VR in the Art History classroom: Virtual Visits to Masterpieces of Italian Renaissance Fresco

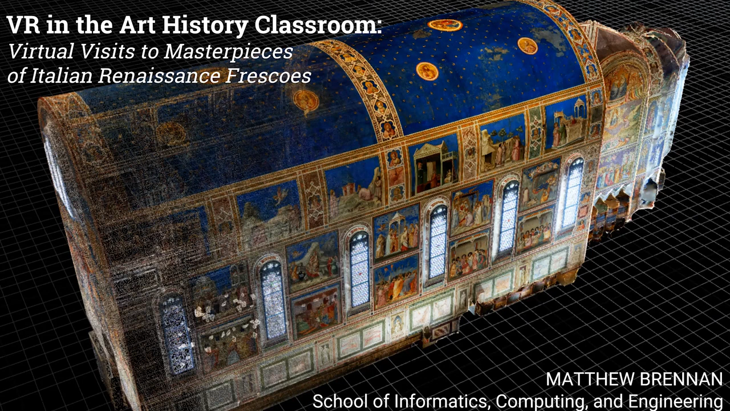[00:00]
My name is Matthew Brennan. I'm a PhD student in the School of Informatics, Computing and Engineering. And what I'm going to talk about today is work that I did as part of my qualifications exams last fall, which was to,
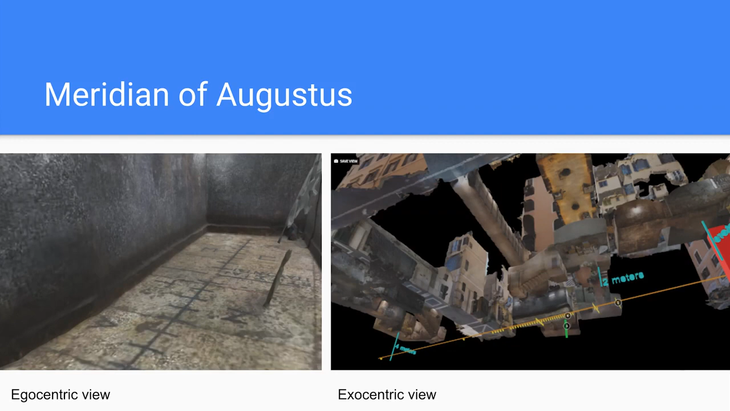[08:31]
And you can start piecing them together and seeing where exactly what parts of this artifact are underneath all this modern construction.
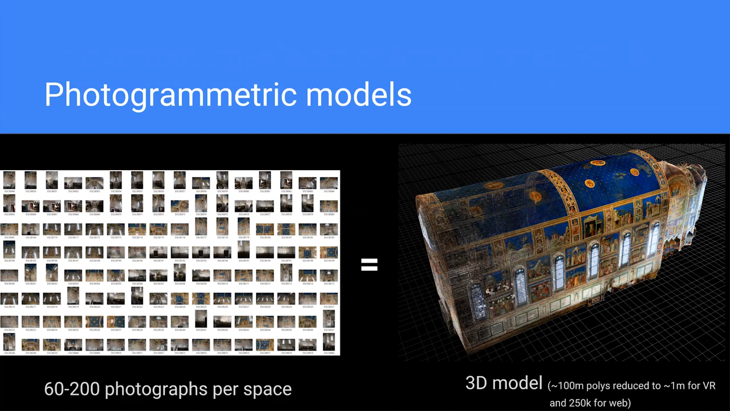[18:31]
The web viewer I used was Sketchfab simply because I'm familiar with it and I've been using it for quite a while, and it'll run in a web page without any plugins.